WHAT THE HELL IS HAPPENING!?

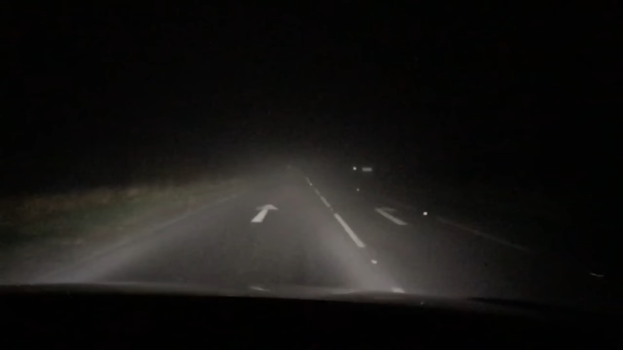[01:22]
I feel like I'm on my pedal bike driving up the fucking hill looking for him. Like, this is awful. I've been mounted to the front of my fucking car and fog rolling in. Jason Blundell, what the fuck is this?
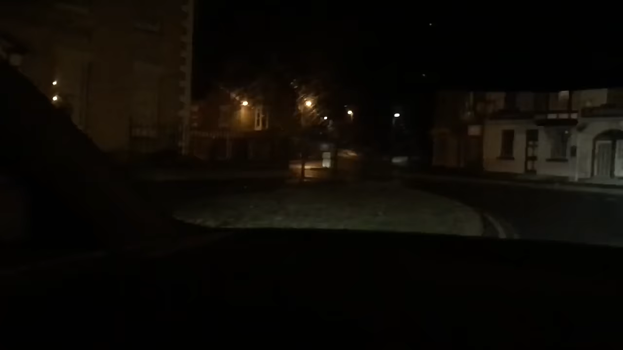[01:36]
I think I'm getting closer to Ken. I've been following the road and I found some Christmas lights. That means one thing, Ken must be close. There's a, I don't know what the hell that sign is.
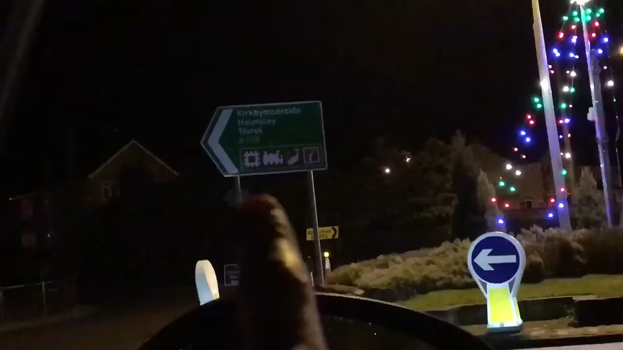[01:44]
It's a jigsaw piece, a train track, a fishing hook, and an eye sign. He must be that way.
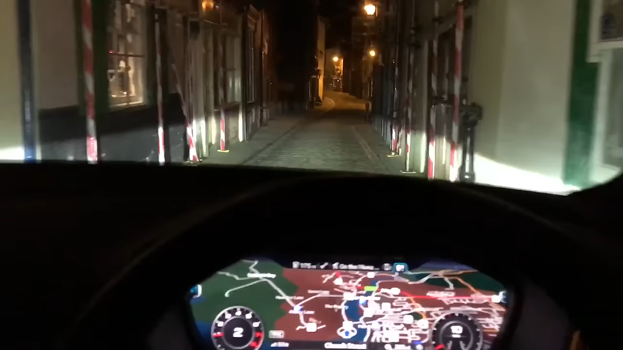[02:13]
This is how cobbly this road is. It knocked me out of goddamn gear.